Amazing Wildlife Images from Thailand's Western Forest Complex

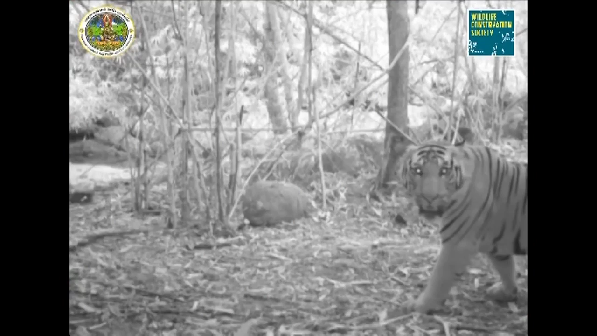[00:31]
a place where the species population can grow. Here a tigress and her cubs feed on a kill.